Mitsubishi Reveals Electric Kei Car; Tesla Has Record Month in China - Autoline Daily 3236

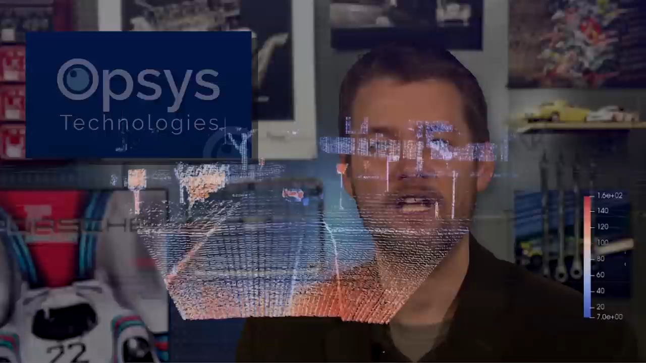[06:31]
It uses solid-state technology with no moving parts or liquid inside.
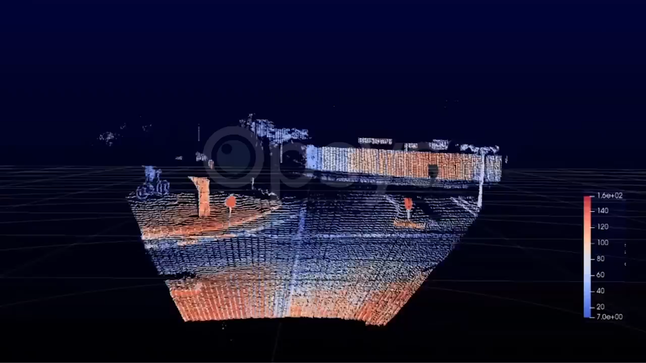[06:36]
Instead, it uses an array of lasers that turn on and off 1,000 times a second.
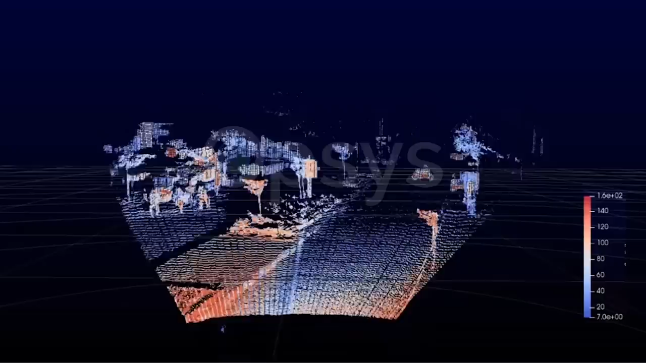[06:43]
The lasers are on a chip, and when the laser beams hit an object, they reflect back and are captured by a detection array. The LiDAR unit is about the size of a credit card and could be integrated into the headlamps of a car.
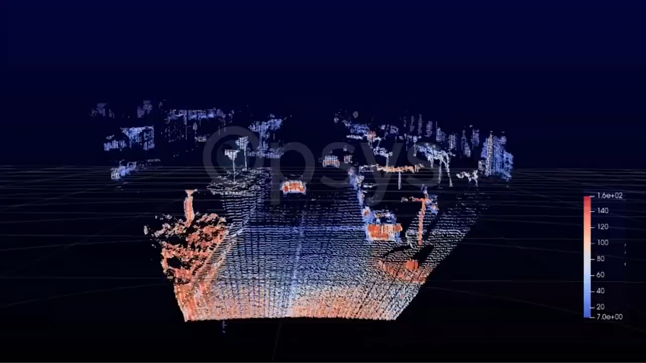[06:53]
Opsys says it brought the cost down to less than $200 per sensor.